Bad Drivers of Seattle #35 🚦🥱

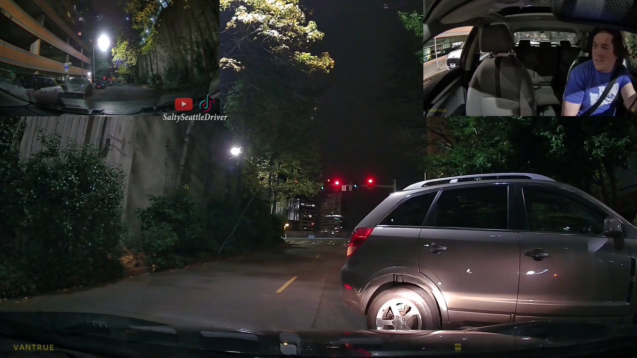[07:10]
My god. You can't even make this shit up.
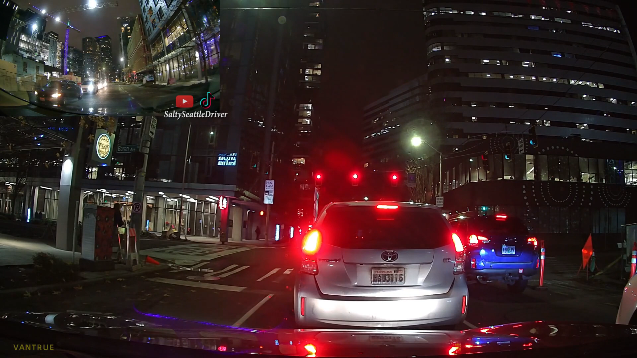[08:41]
What? The car just went through. On a red. I didn't know this was a stop sign. Saved so much time.
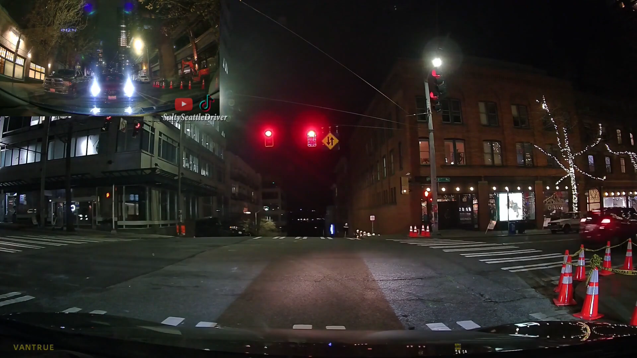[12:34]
What are you doing? Light was red.
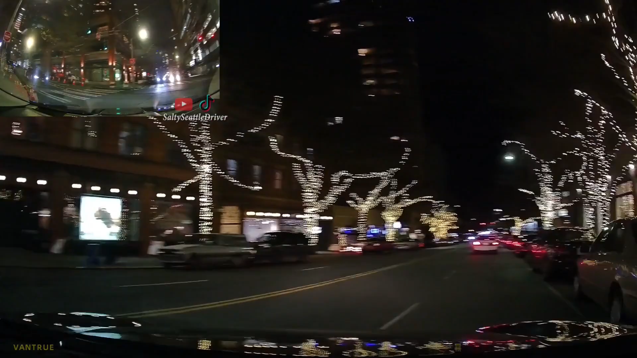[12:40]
Of course there is. Get out of the bike lane!